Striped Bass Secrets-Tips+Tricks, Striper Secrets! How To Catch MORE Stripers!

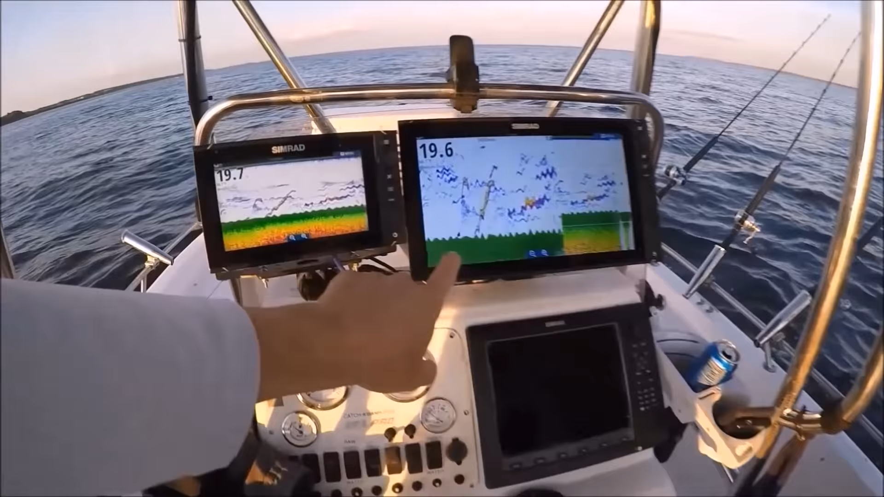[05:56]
You can see that fish fighting. A wide cone of that CHIRP transducer.